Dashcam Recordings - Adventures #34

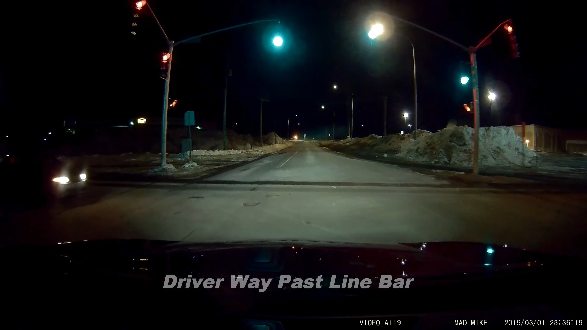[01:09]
Far ahead, aren't you? Rick. In 600 meters, turn right towards Smythe Street.